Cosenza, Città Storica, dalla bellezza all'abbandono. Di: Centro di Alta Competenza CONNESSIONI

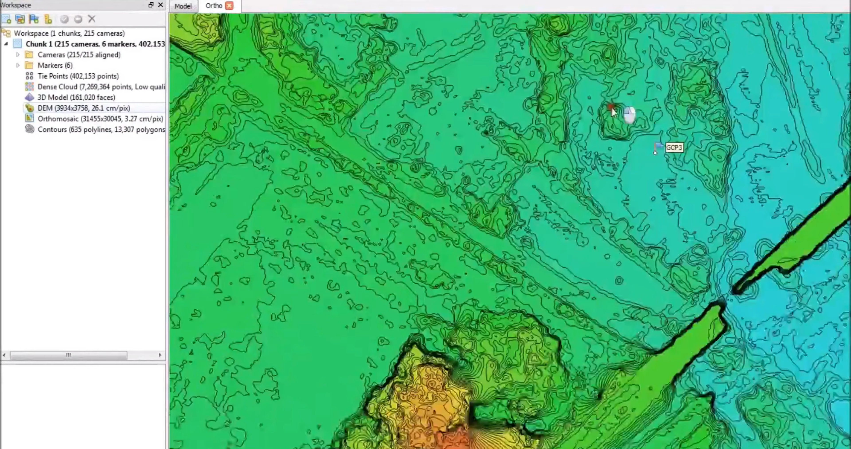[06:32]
Con un SAP è infatti possibile effettuare rilevi topografici di eccellente qualità impiegando molto meno tempo riducendo sostanzialmente il costo
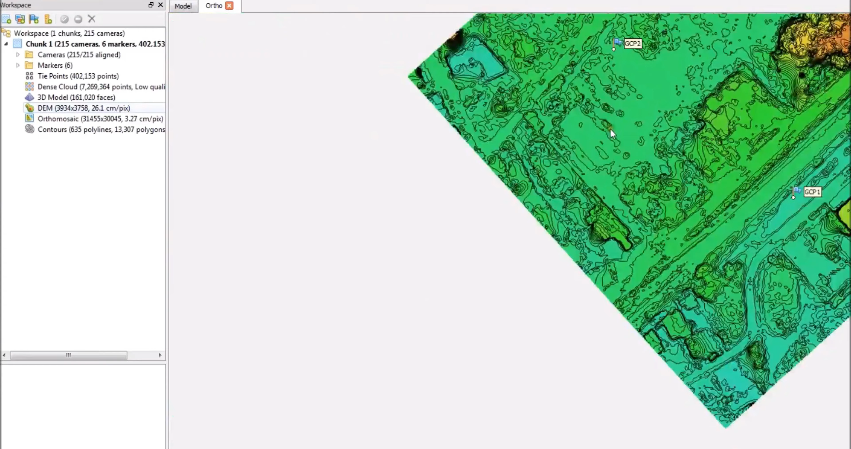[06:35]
di un'indagine in loco e il carico di lavoro degli specialisti di settore.
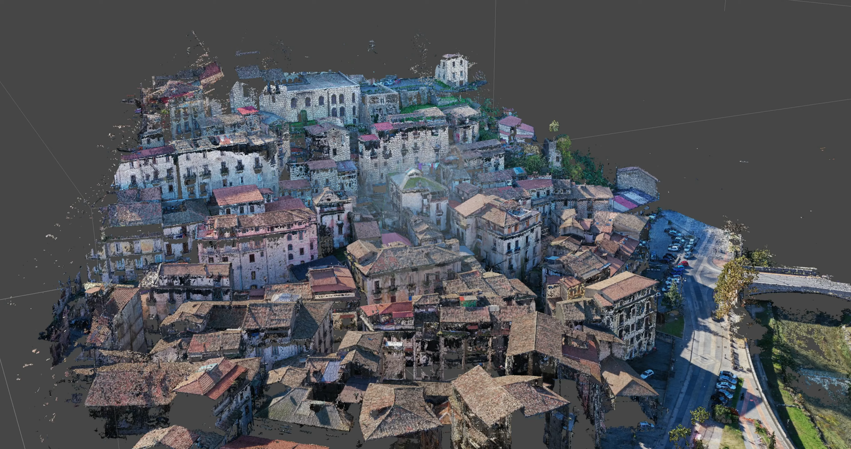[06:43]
per fornire in tempi celeri e con alti standard qualitativi il quadro di deformazione delle strutture prese in esame.
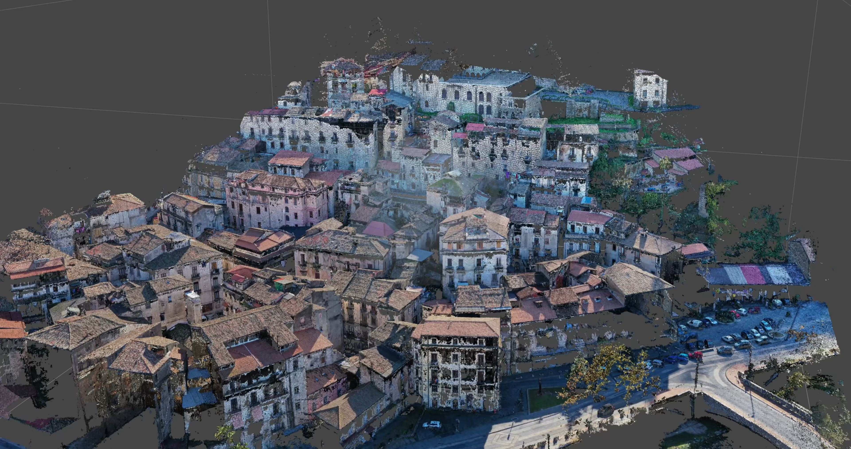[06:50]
Oggi il valore aggiunto del SAP è indubbiamente rappresentato dal fatto che sia
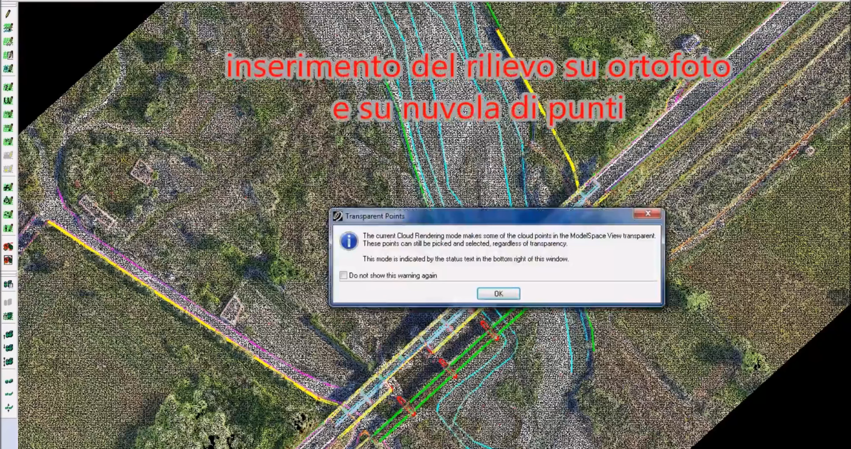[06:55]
in grado di superare i limiti di raggiungibilità delle zone disastrate e riportare il
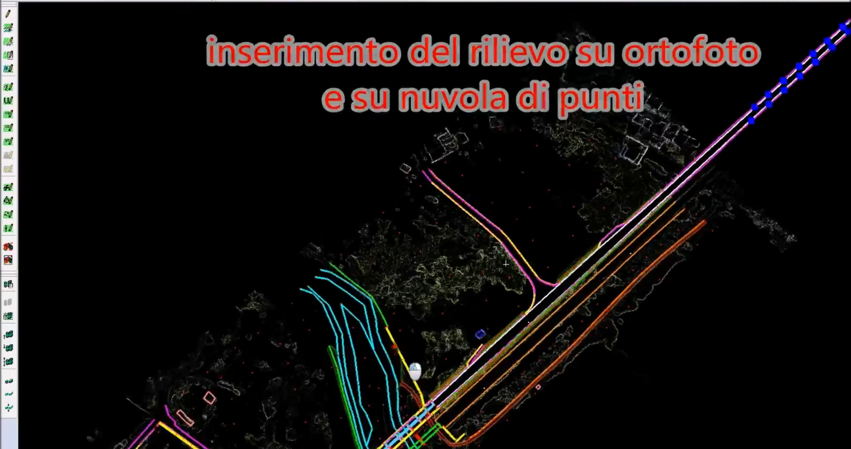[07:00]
rilevo completo e dall'alto di tutta l'area considerata, non solo delle parti sottostanti dell'edificio.
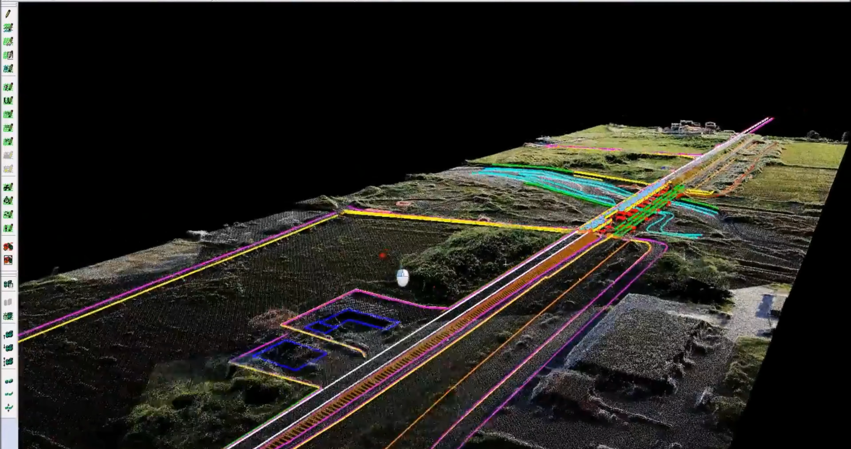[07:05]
Basta dire che l'agglomerato urbano rilevato con il laser scanner è confinato alla sola forma e dimensione,
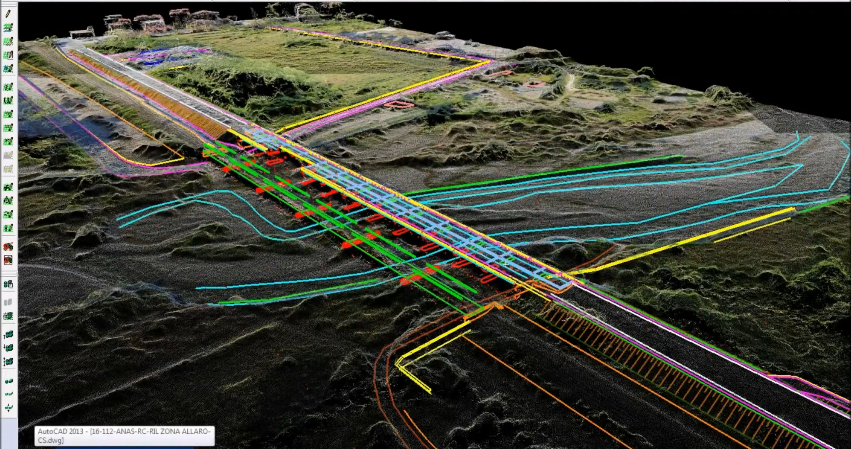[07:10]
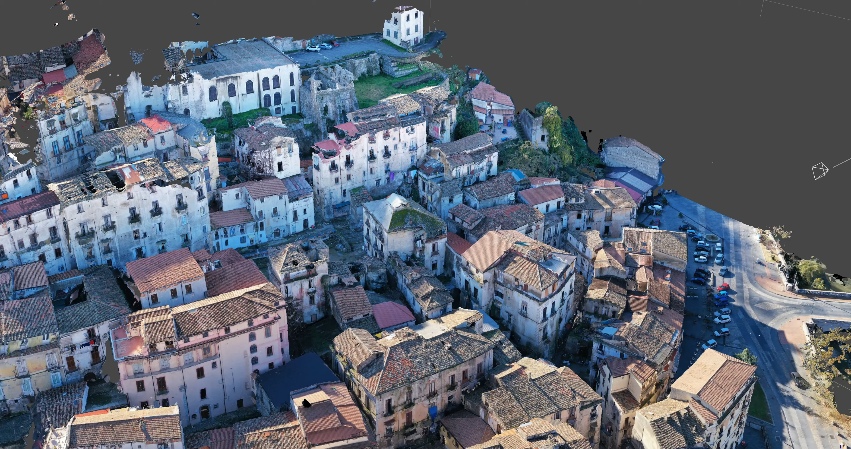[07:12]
mentre grazie all'utilizzo della nuvola di punti generati dalla fotogrammetria da UOV si ottengono punti già correlati con gli scatti effettuati. Pertanto la produzione della nuvola di punti e delle ortofoto avviene all'interno dello stesso processo e utilizzando la stessa fonte del dato.
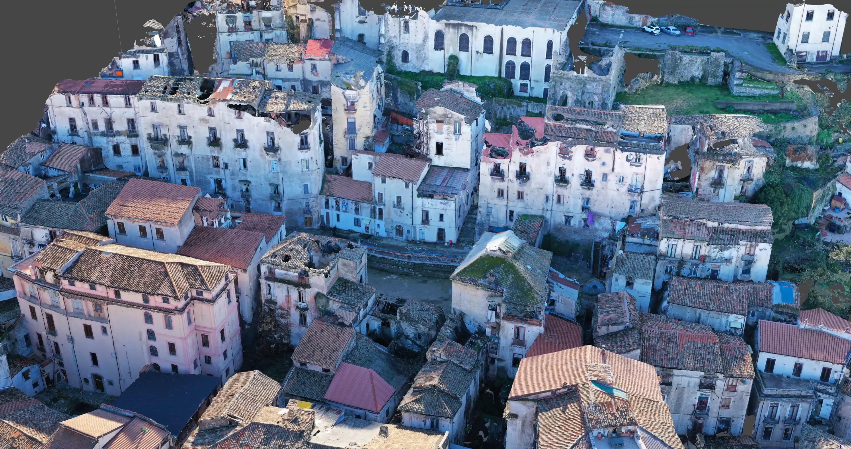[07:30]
Questo determina una ricostruzione 3D estremamente fedele che rispecchia la situazione reale sul territorio,
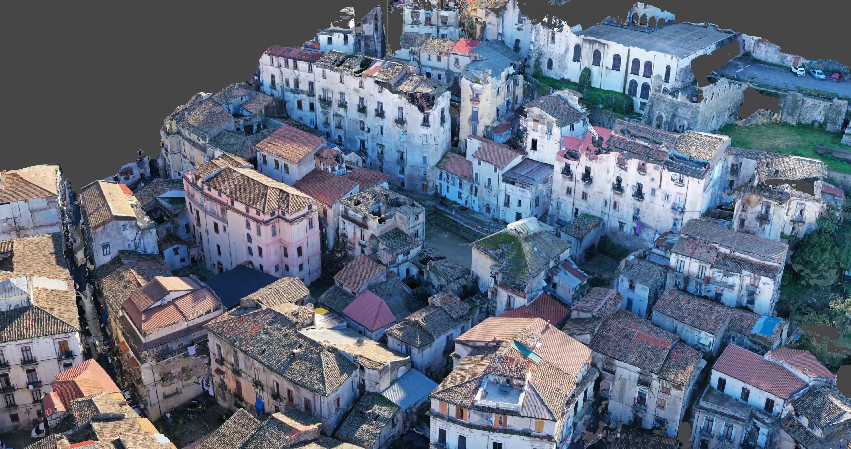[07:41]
condizione ottimale e necessaria per la predisposizione di interventi di messa in sicurezza e ripristino delle strutture danneggiate.